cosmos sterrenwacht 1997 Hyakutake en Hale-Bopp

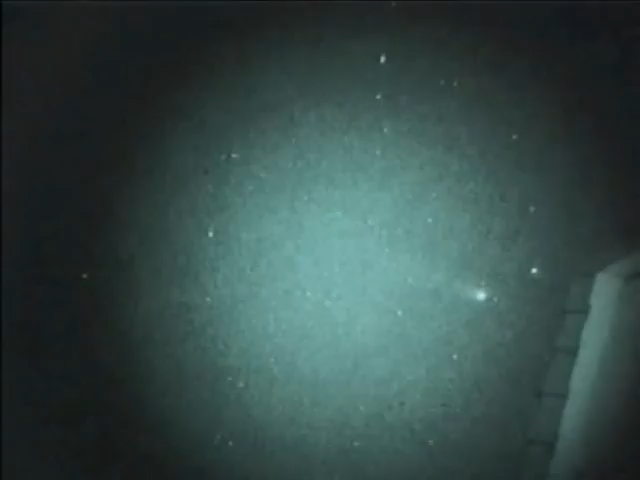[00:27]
Deze opnames, gemaakt met een speciale videocamera, laten zien hoe de komeet midden in de stad Enschede te zien was.
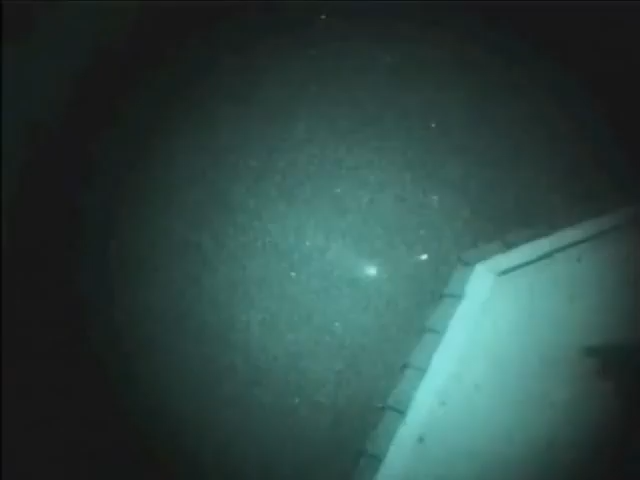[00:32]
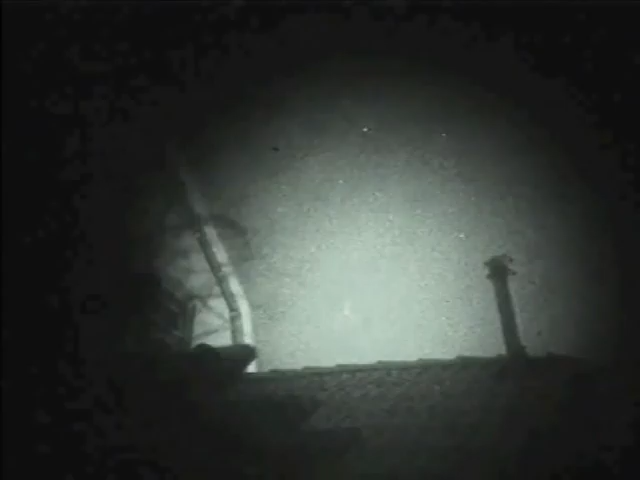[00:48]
Precies een jaar later komt een nog grotere komeet aan de avondhemel. Een komeet waarover nog lang gesproken zou worden.
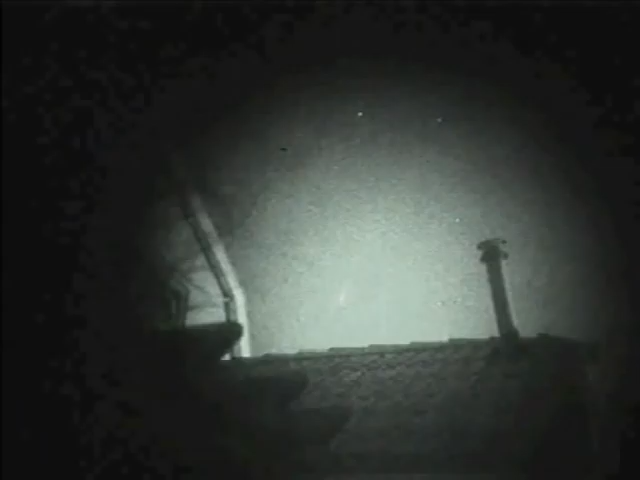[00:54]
Dit waren de eerste videoopnamen gemaakt van de komeet.
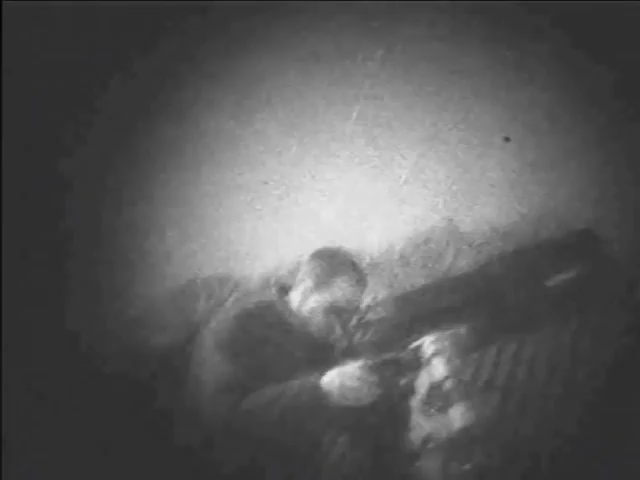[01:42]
Als we de telescoop omdraaien en op de komeet richten, dan kunnen we alleen de kop van de komeet zien.
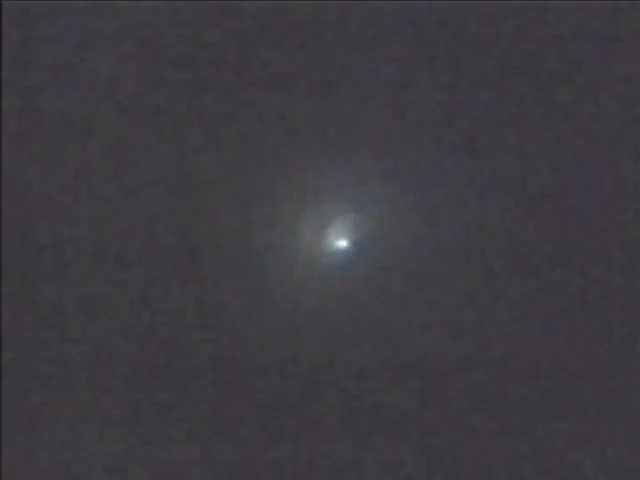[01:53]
Een telescoop vergroot te veel en we kijken als het ware gewoon door de komeet heen. De kop van de komeet laat een soort spiraal zien. Dit is stof afkomstig van de komeet. De spiraalvorm wordt veroorzaakt doordat de komeet van ons afbeweegt en tegelijkertijd draait.
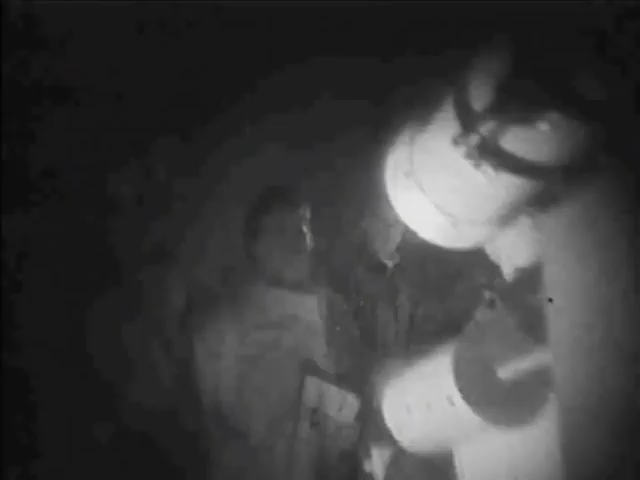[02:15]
Op de grote telescoop in de koepel staan diverse camera's, waaronder de astrocamera van de werkgroep voor sterrenkunde.
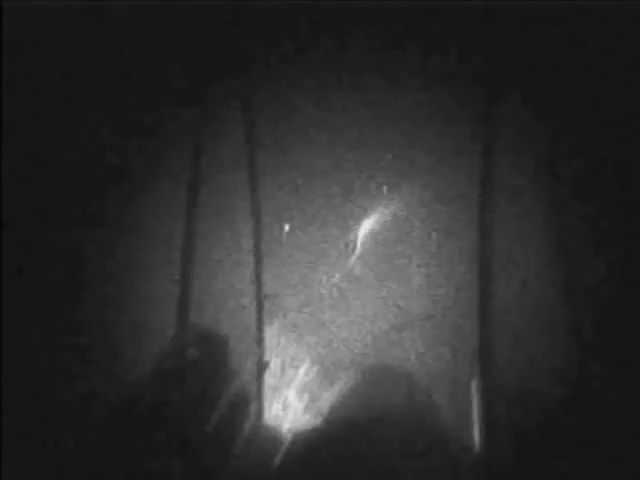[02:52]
De komeet op zijn mooiste spiraalvorm wordt veroorzaakt doordat de komeet. Zoals je met het blote oog ongeveer te zien was. Hier ziet u het sterrenbeeld Cassiopeia.